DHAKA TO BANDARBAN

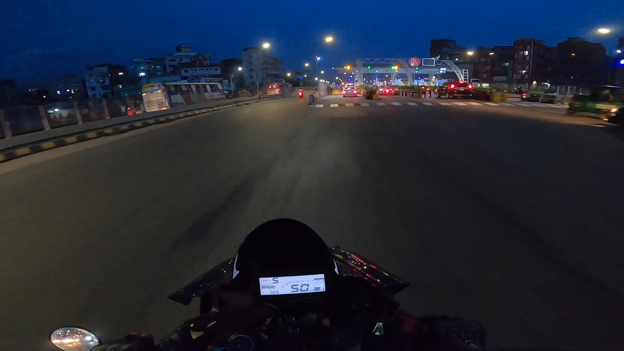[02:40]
সেকেন্ড টোলে আমাদের এক বড় ভাই, খুব কাছের সুজন ভাই, ওয়েট করতেছেন। আমরা দ্বিতীয় টোলটা এখন দিব, দেখি আমার উলাংস ভাইটা কোথায় দাঁড়ায় আছে।